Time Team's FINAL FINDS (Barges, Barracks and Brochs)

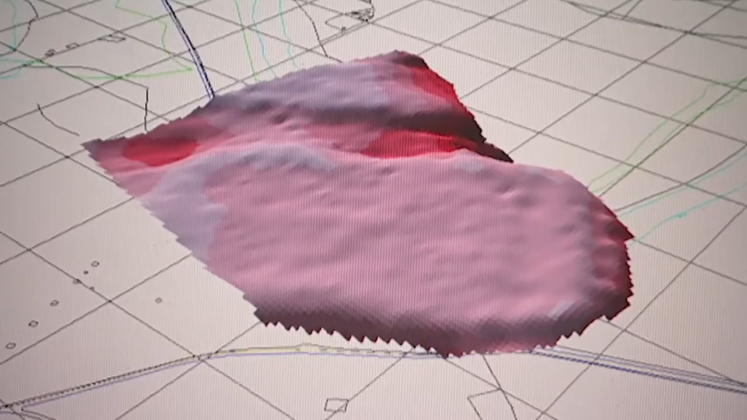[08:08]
and it can now be studied against our 3d model
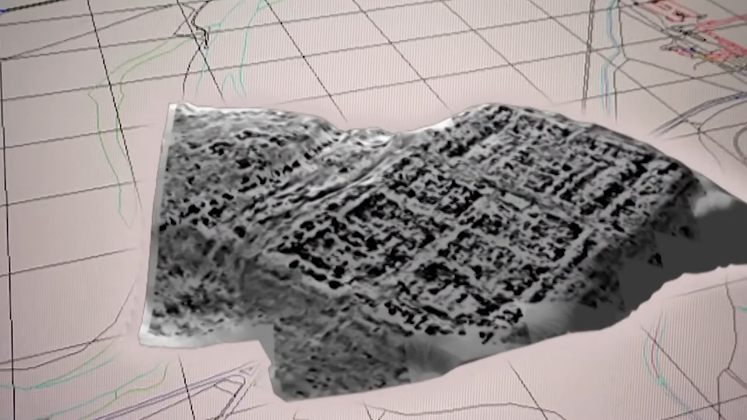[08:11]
of the site but most importantly what the Geophys plot has given us is a much clearer
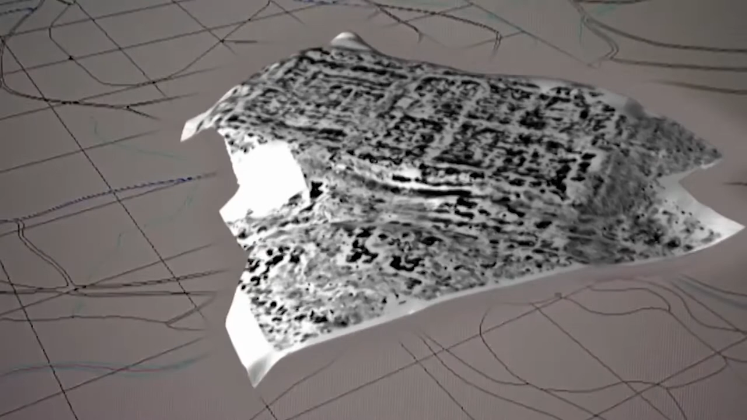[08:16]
idea about the layout of the second century fort you put on the ramparts